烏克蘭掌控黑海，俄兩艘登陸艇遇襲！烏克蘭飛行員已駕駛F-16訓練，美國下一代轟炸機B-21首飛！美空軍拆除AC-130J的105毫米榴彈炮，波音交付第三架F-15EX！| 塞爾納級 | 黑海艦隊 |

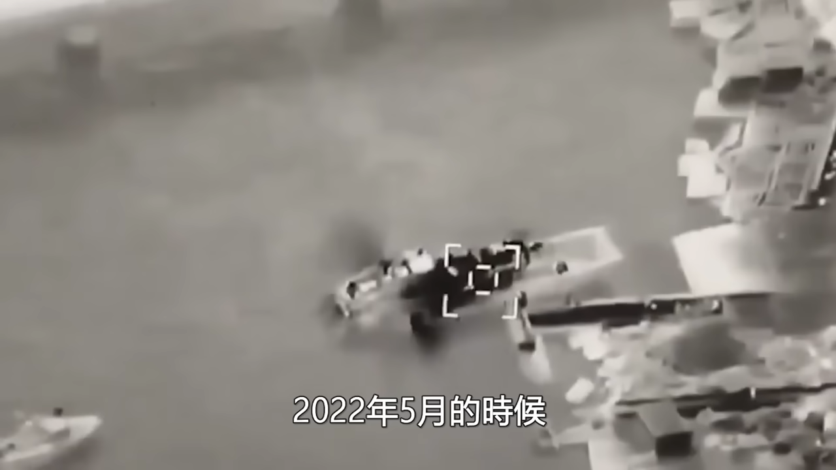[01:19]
靠在蛇岛的一艘塞尔纳级登陆艇遭到乌克兰BT-2无人机的袭击
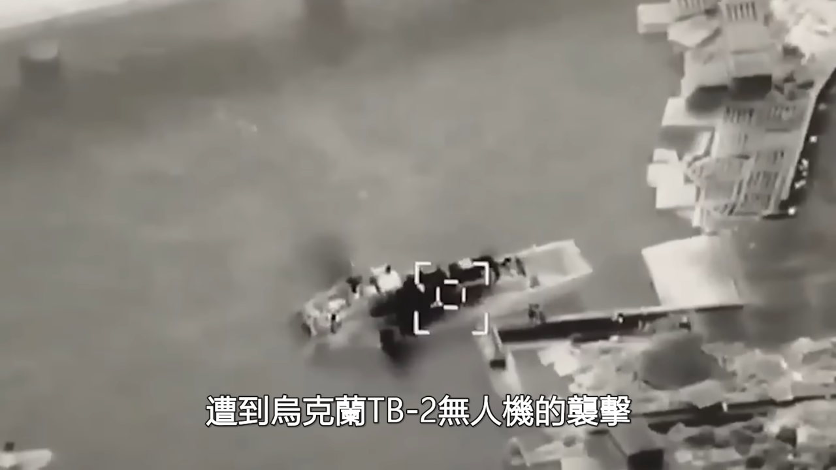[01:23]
俄军还没用多久就被干掉真是可惜了